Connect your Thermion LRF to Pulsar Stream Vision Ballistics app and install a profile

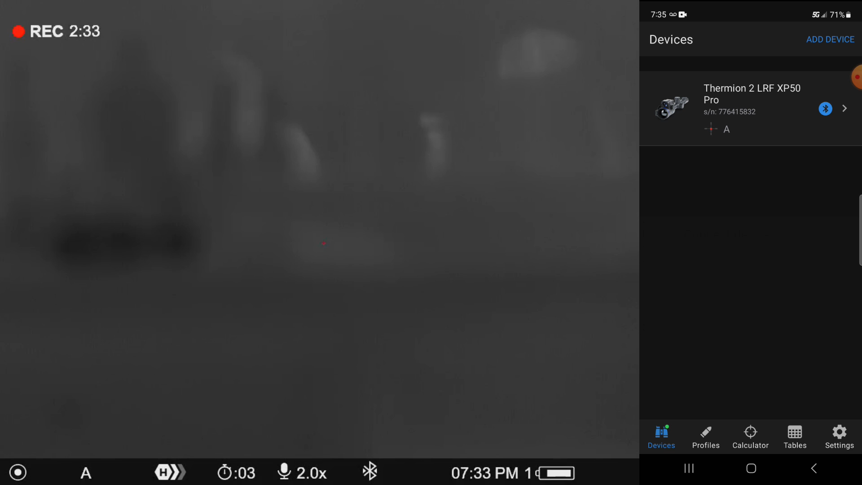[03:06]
And then so which now our device is showing up and the little symbol is indicating that we are connected.
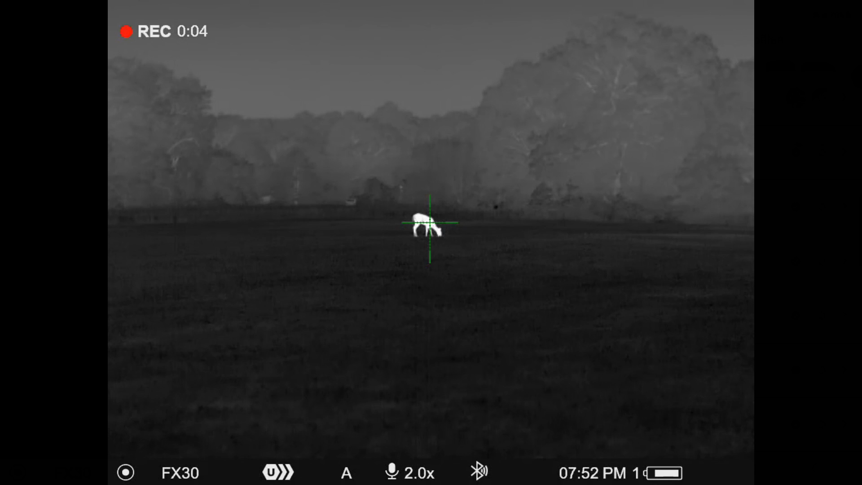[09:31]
So you can see now, if I do a long press in here, again,
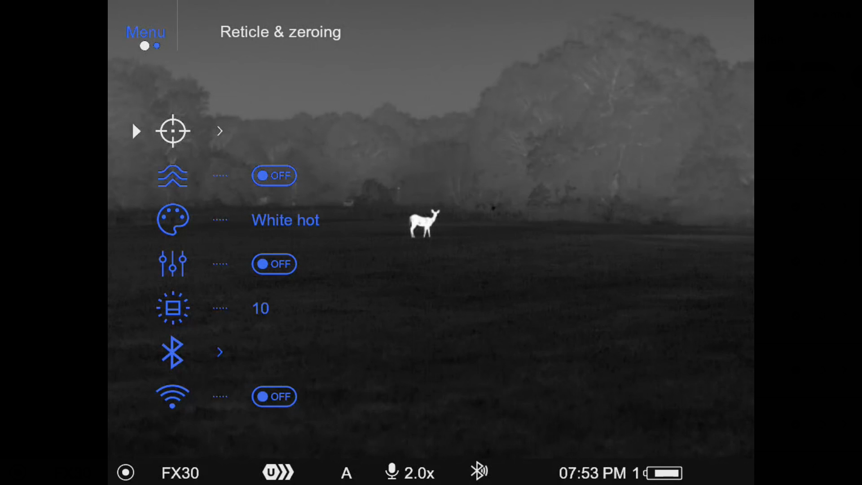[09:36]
I'm going to go into the reticle and zeroing, make sure that we're on that FX-30.
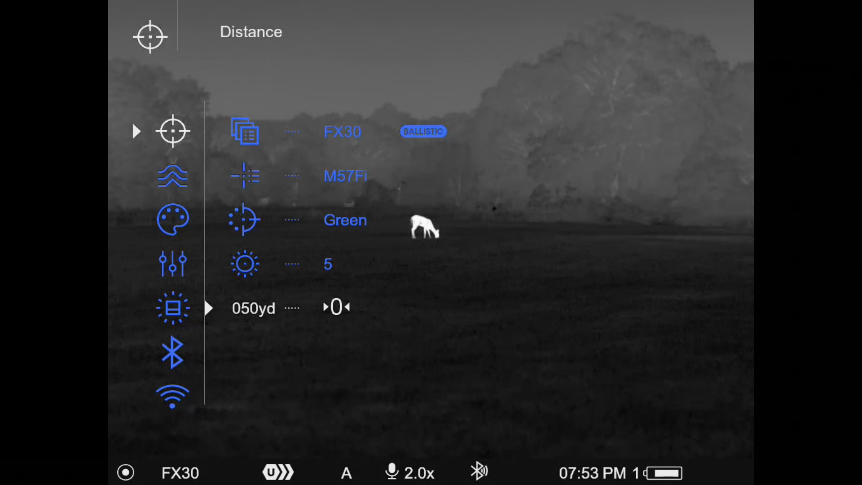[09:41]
So again, this is for an FX-30 caliber hybrid slug. And I'm only shooting that thing at 890.
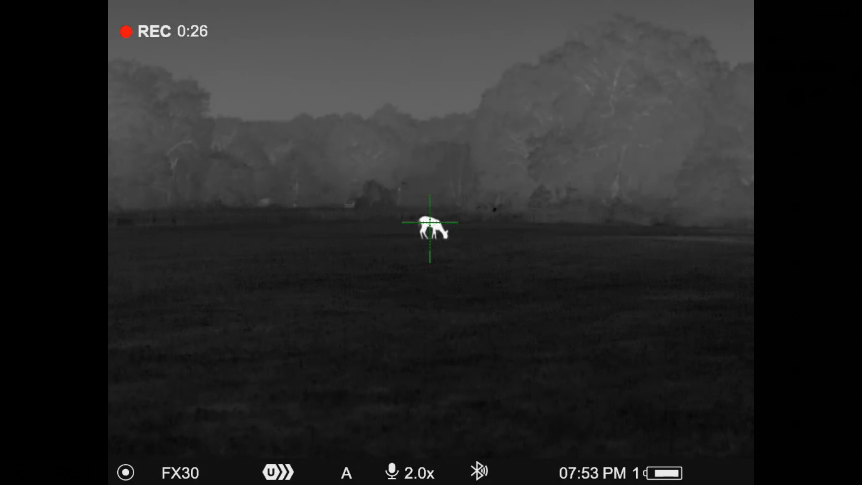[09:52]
So you'll see, I don't have this on the gun, obviously at this point, but I've just got it sitting on top of a tripod, but you'll see how it's going to work.
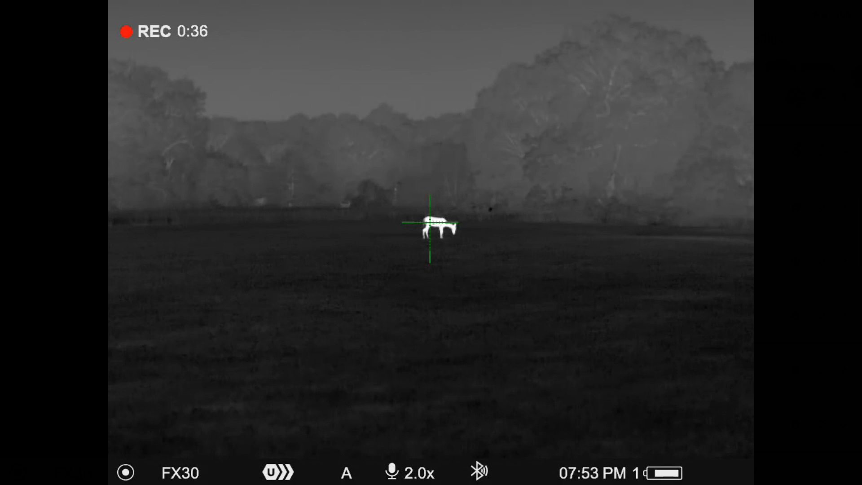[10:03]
And because that, you know, because that's a decently lobby projectile, you're going to see what I'm talking about. So I want to go in here to the laser rangefinder
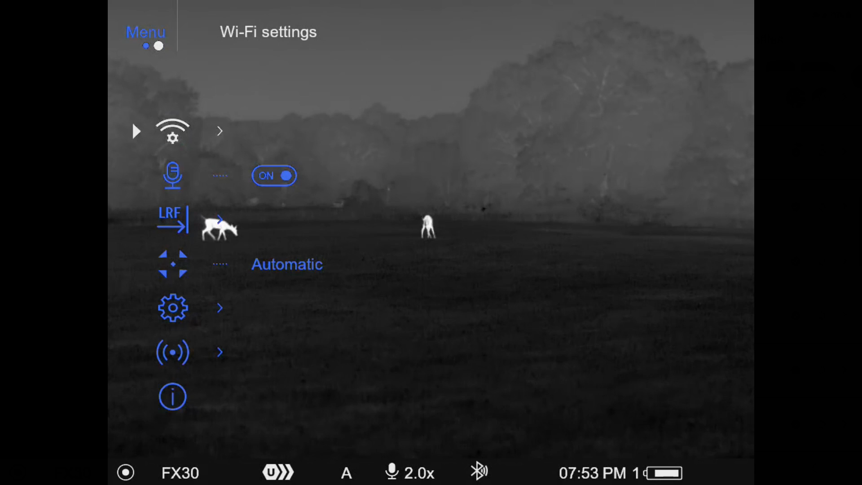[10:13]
and show you that I've got everything turned on. This one to show range, I'll show you, you can turn that on or off if you want to.
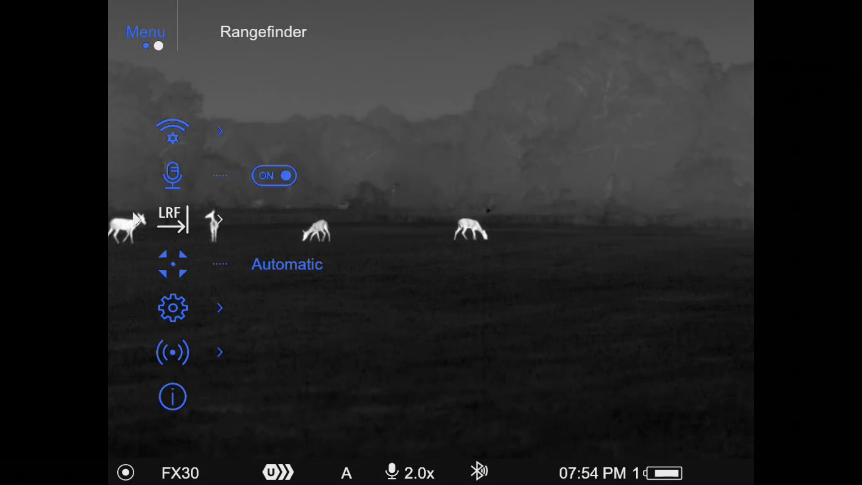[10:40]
So out here, if I turn around and range that target, you can see where the midline of my reticle is going to stay positioned,
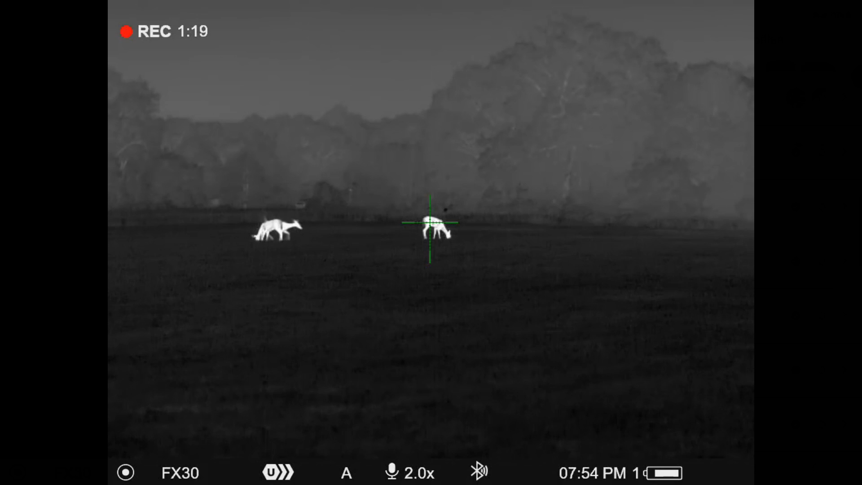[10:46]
but based on the range reading, I'm going to get that X. So those are at 112 yards,
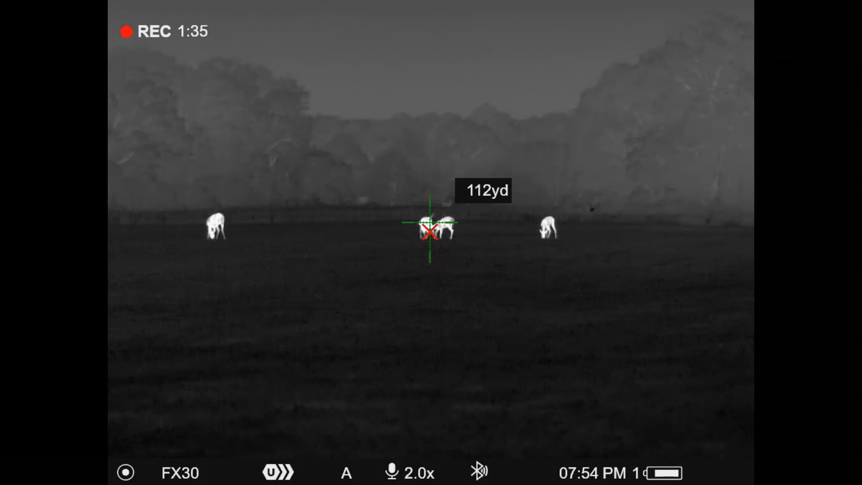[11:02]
which would be correct on that particular projectile.
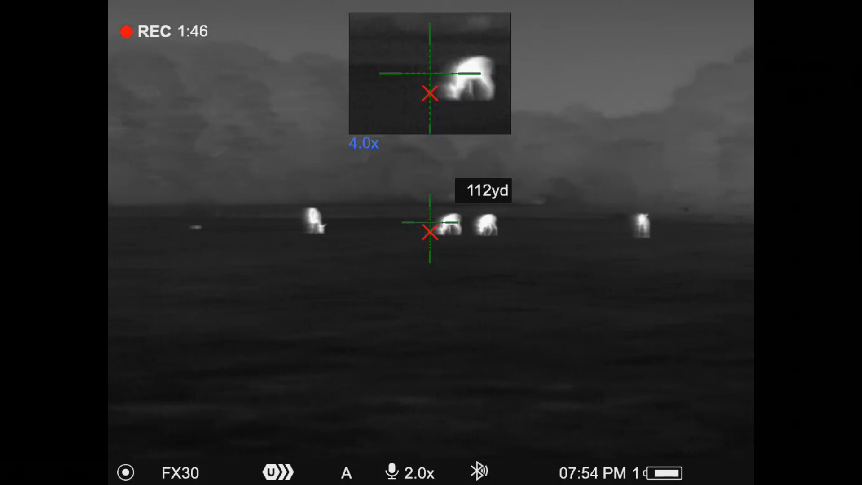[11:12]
so you can get a better idea of that and kind of how this is going to work. But effectively, you can see there, if I want to turn around and take a new range,
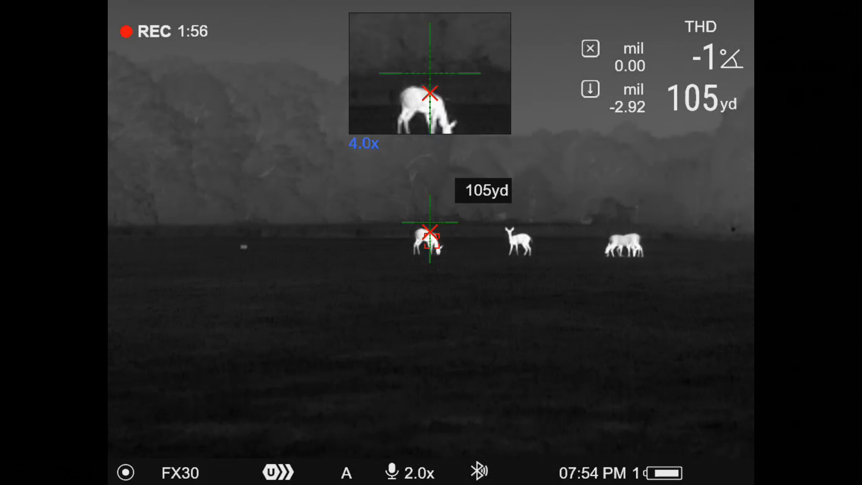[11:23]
it's going to readjust ever so slightly for that new range. And at that point, if I was wanting to shoot at that distance, then I would just hold the X.
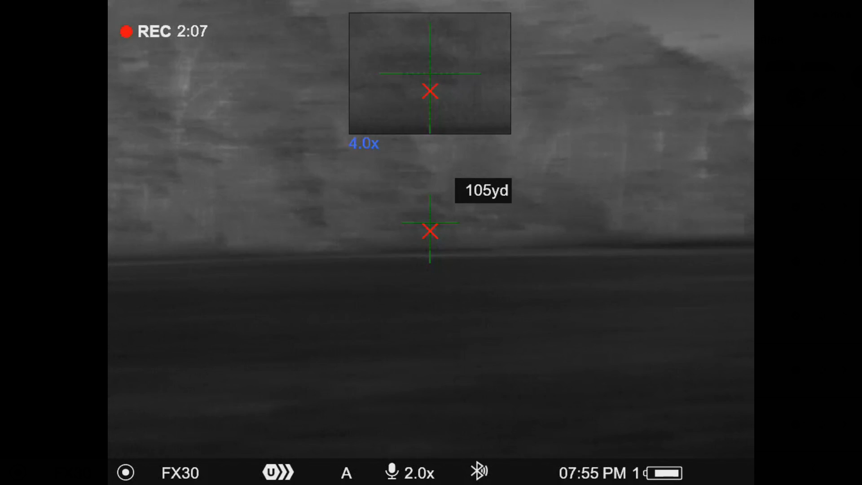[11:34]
But you can see I'll roll over here on something else and just take a much longer one just to kind of give you an idea, you know,
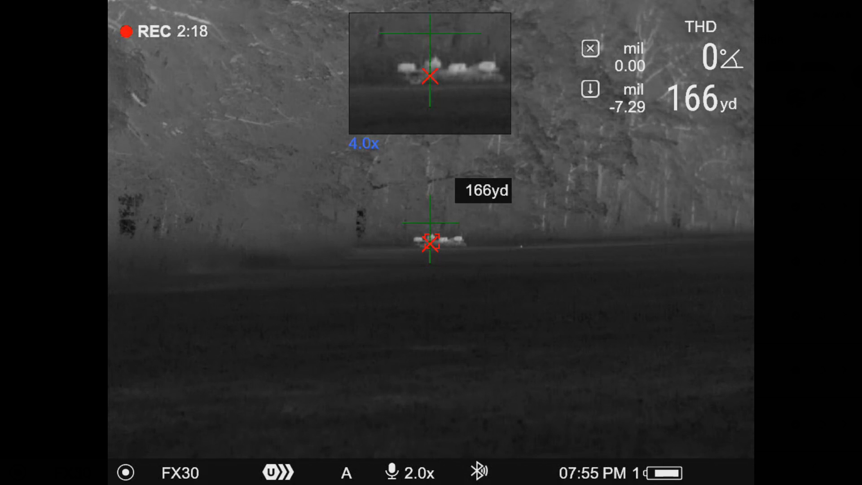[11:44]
see how much difference that's going to make in that particular projectile versus what it's going to make for me right here.
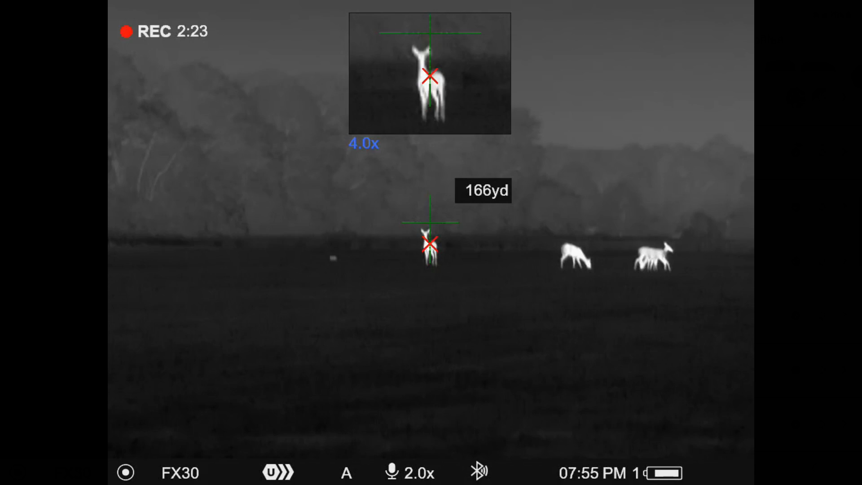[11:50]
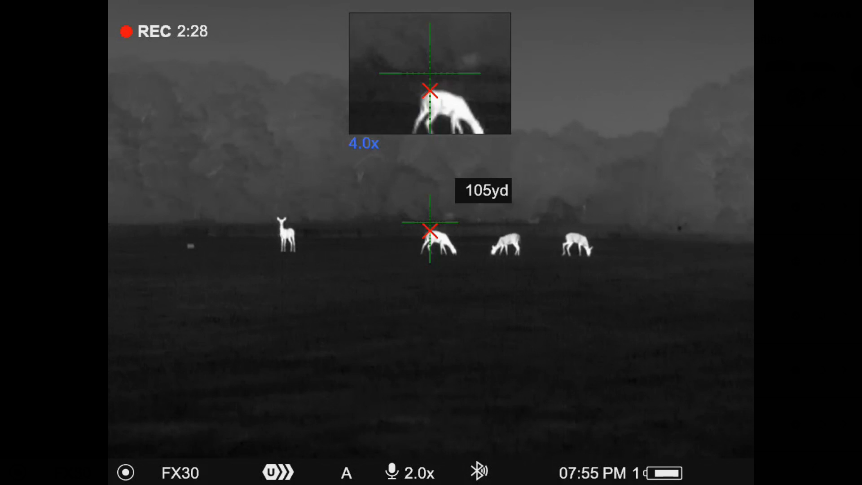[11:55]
Again, if you don't like that little yardage readout showing up on there, it's as simple as you long press,
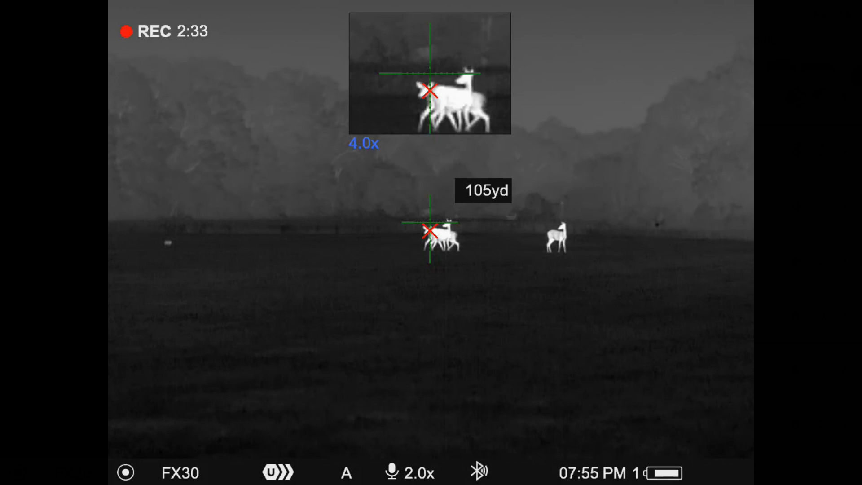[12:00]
come into that LRF subsection, and then, you know, on this, on this icon right here where it says show range, just toggle that from off to on, or from on to off.
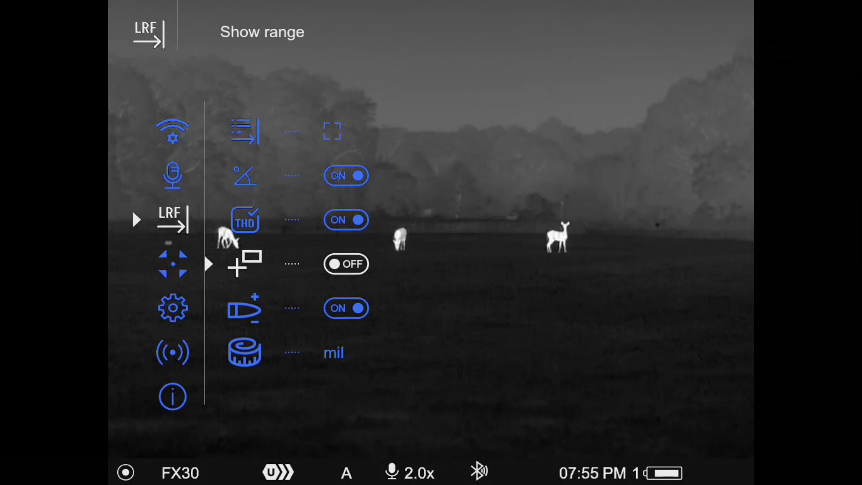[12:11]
And so now, when I take those range readings, it will give me my range indication in the upper right, but I'm not going to get that range to target. You can also see there where it's showing me the correction for that distance up there in the little range readout window.
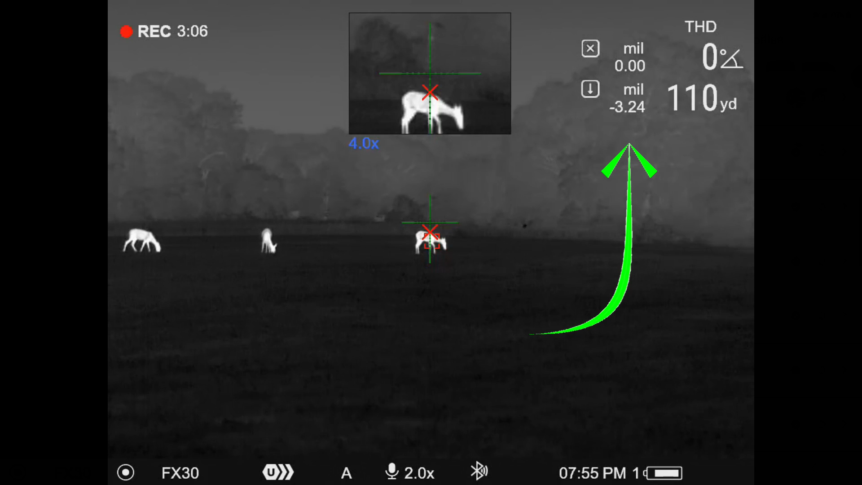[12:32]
So in this case, I've got it set to mills.
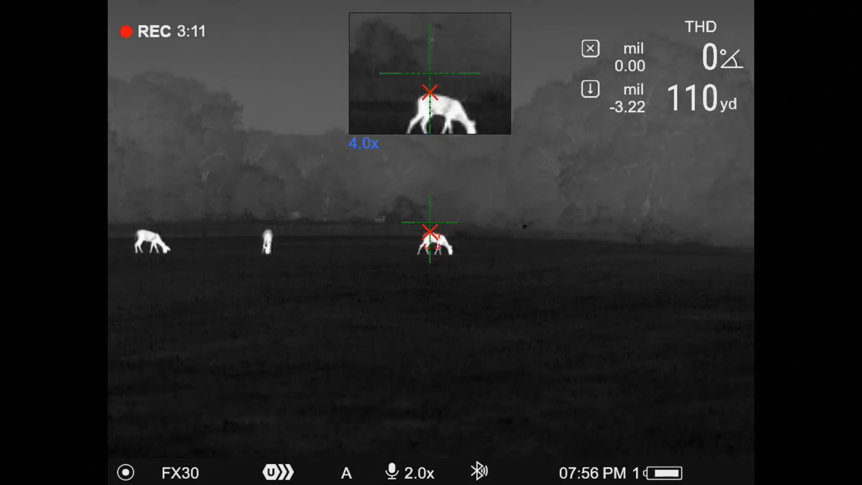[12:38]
You actually set that in the app, and you can set that in clicks, or MOA,
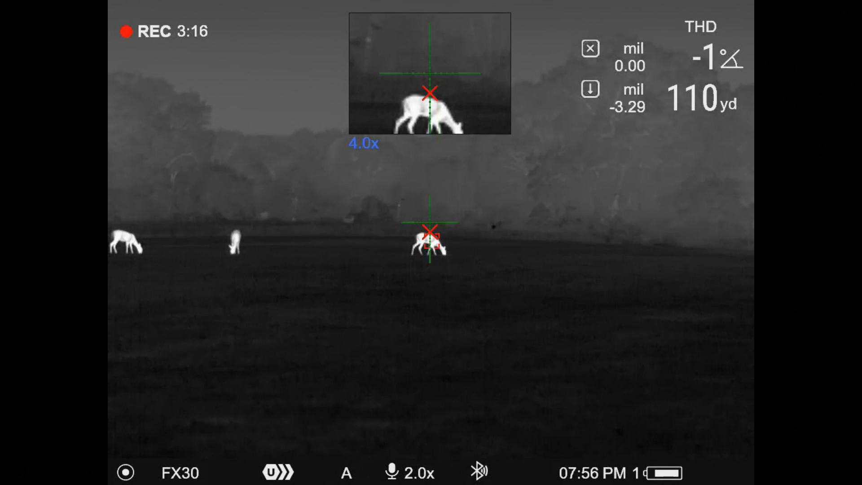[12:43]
or mills, and it will tell you the adjustment that it's making, you know,
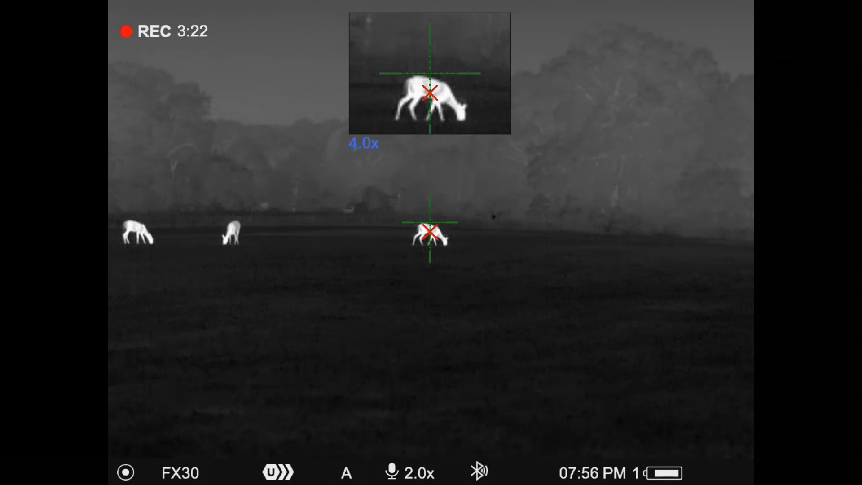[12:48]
and so essentially it's telling you what the deviation that it's placing the X at is.